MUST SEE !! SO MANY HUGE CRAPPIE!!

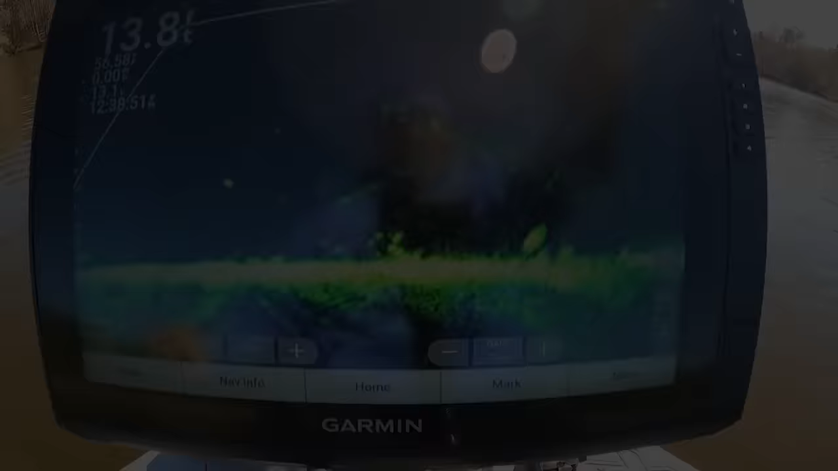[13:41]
there we go let's see what he do right here he see he making move he got it too he is pulling y'all y'all see him he ain't playing
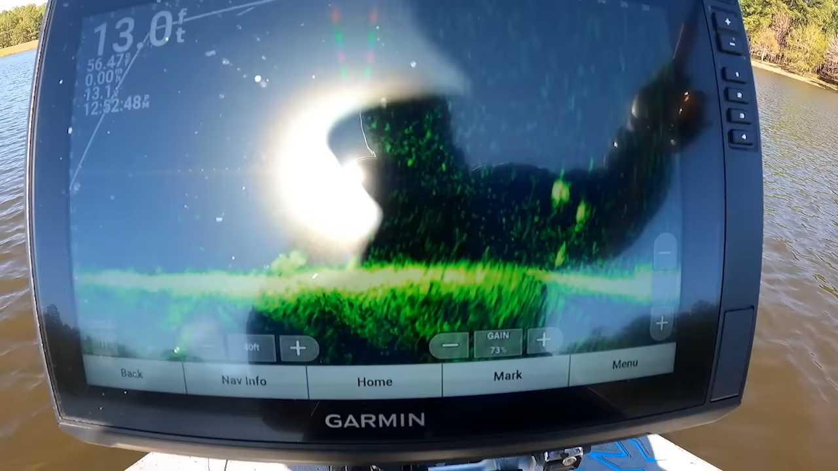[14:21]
On screen: depth 13.0 ft
look like some trucks right there y'all that look like some trucks both of them do can't go wrong with either one
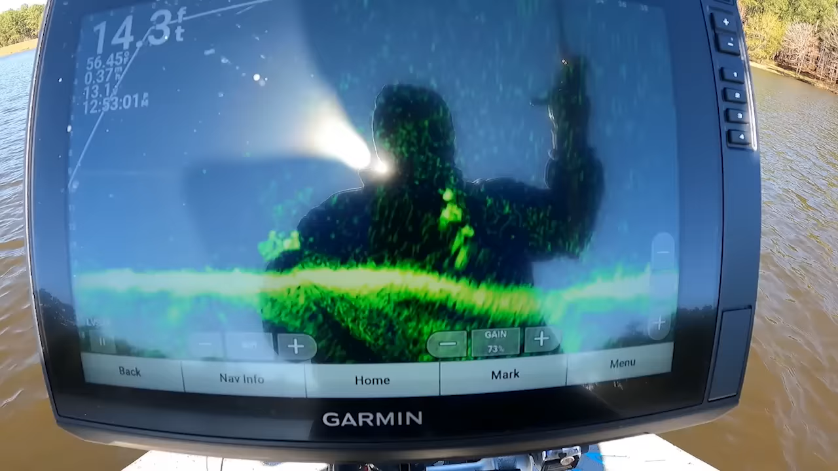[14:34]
On screen: depth 14.3 ft
that one got it take it easy t take it easy you got a good fish on there you take it easy
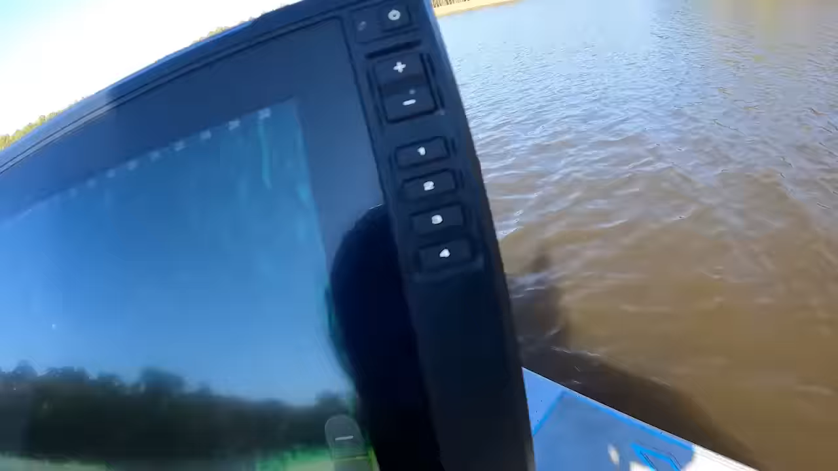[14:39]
take it easy no rush keep it on the hush take it easy t that's a big one
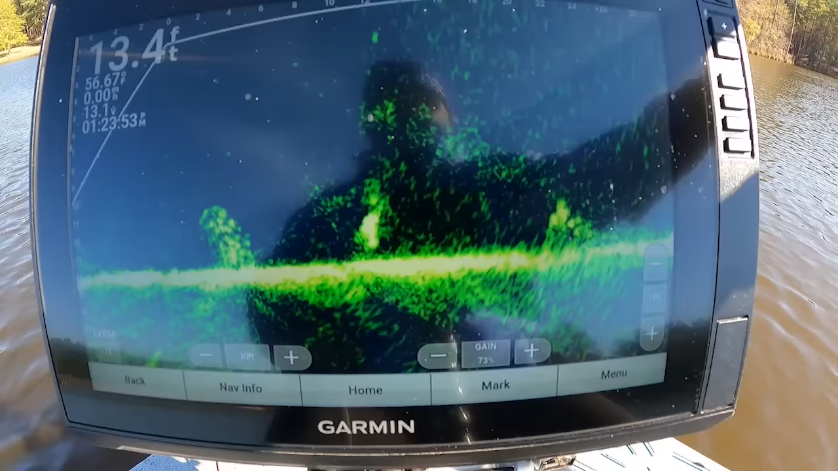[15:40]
On screen: depth 13.4 ft
you left some bubbles there too come on back and get it it's still there that's what you supposed to do that big boy big boy that's a bomb that's that's me right there y'all